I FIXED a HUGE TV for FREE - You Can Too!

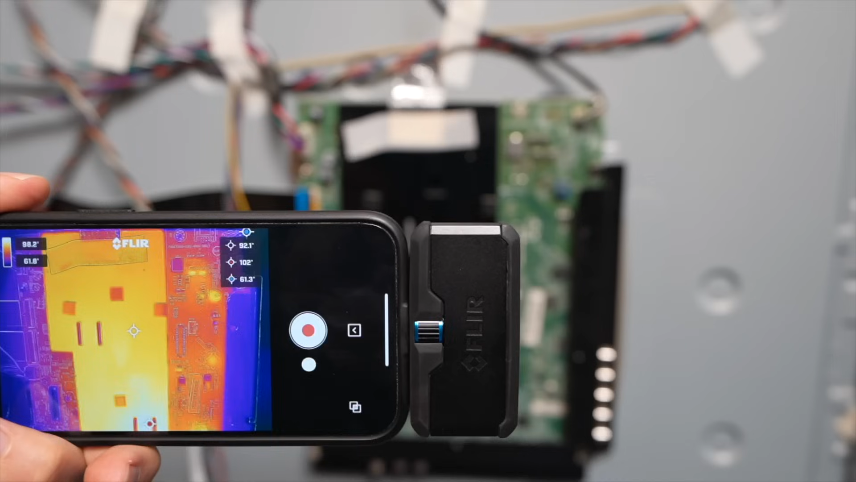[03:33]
And when I bring out my thermal imaging camera you can see it clearly.
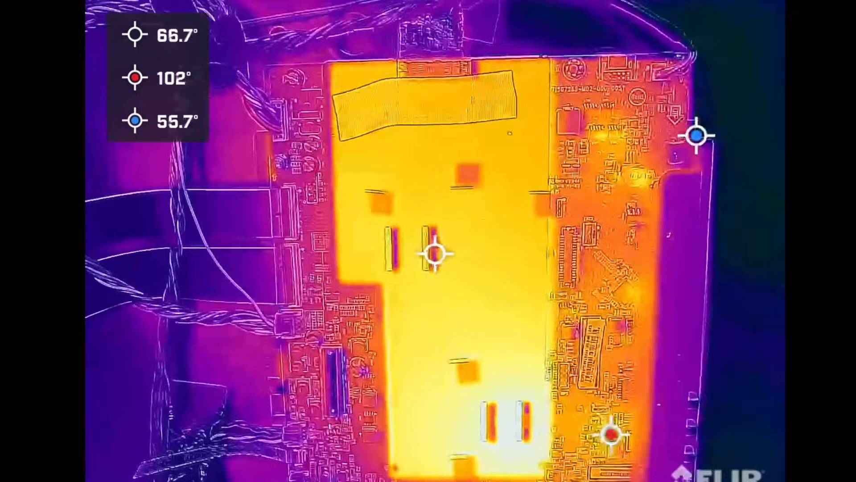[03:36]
The bottom one is much hotter than the top one. So for some reason this chip is not getting all the power it needs and it's not sending the signal to tell that power supply to turn on.
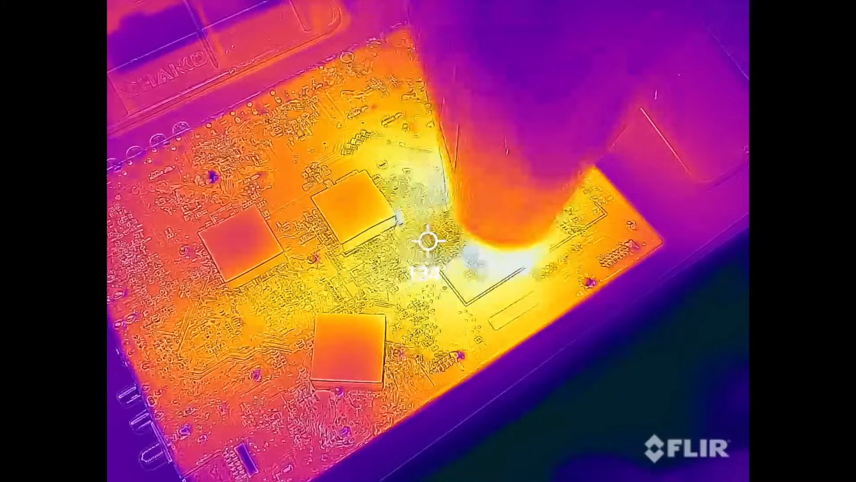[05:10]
Since the issue is likely the lack of an electrical connection under the chip I'm experimenting with a hairdryer to see if I can warp this section of the board enough to get it to work but as I suspected it wasn't going to work even after multiple attempts.
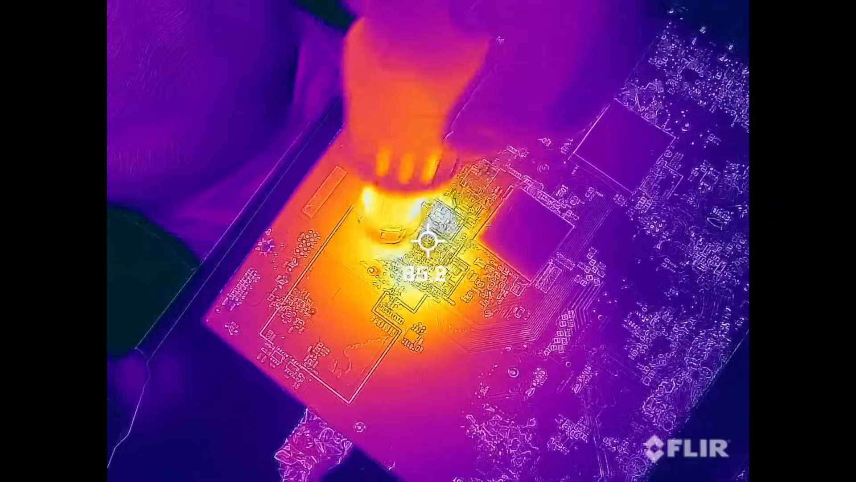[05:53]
So I set the heat to 400 degrees Celsius and I moved it around the chip area for a few minutes keeping a close eye for when the solder gets molten or turns shiny and when I was confident the whole area got hot enough I let it cool down.
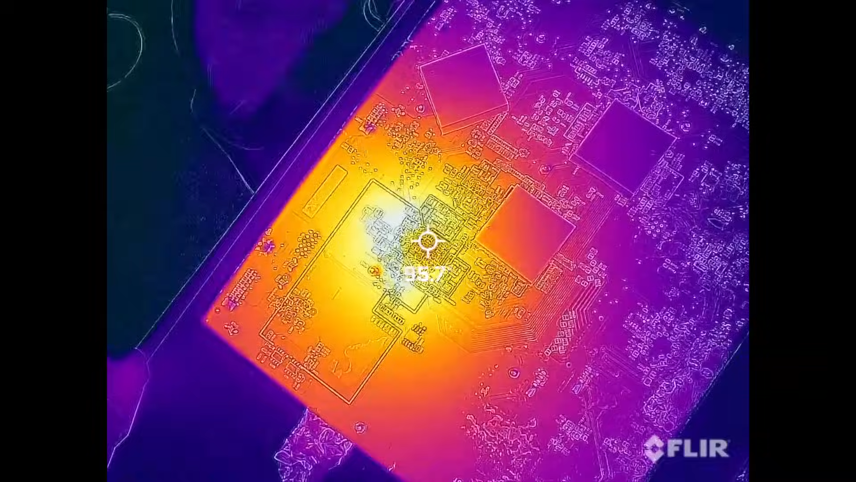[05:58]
Alright I got the board in there it's time for the moment of truth.